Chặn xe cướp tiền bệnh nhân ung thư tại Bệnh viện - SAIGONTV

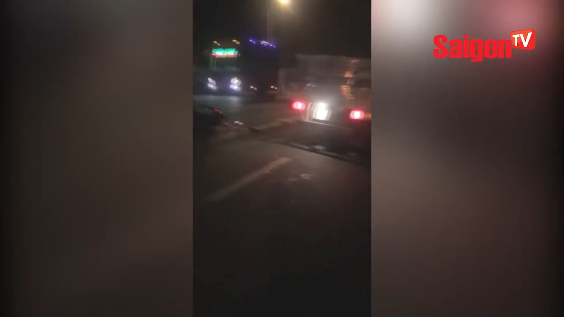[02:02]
thì va chạm với xe khách dường nằm, chạy theo hướng ngược lại. Cú va chạm làm cả 3 người trên xe máy ngạ xuống đường.